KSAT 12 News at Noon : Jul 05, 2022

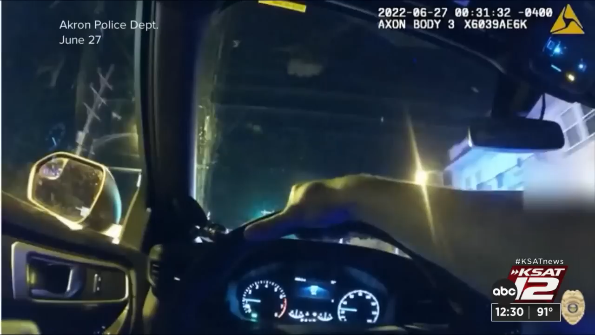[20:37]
Police body camera footage shows Walker's final moments last week.